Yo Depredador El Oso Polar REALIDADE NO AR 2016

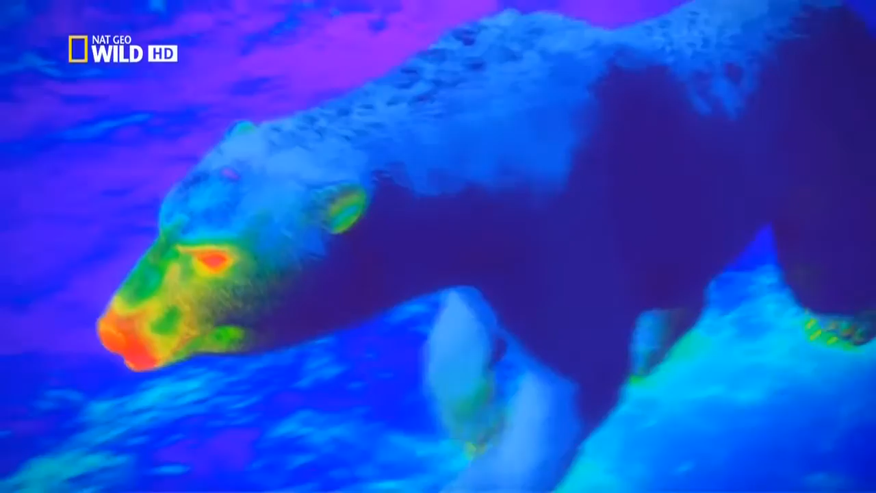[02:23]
Toda su temperatura queda encerrada y aislada dentro de su cuerpo, protegiéndolo del clima bajo cero del Ártico.